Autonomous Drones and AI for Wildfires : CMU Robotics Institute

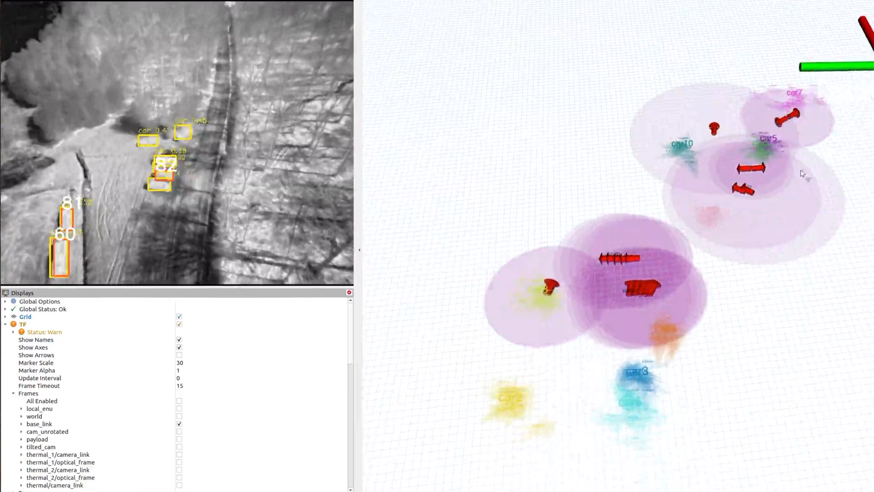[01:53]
They have tested thermal imaging cameras during these burns, successfully tracking vehicles and crew members near active fires.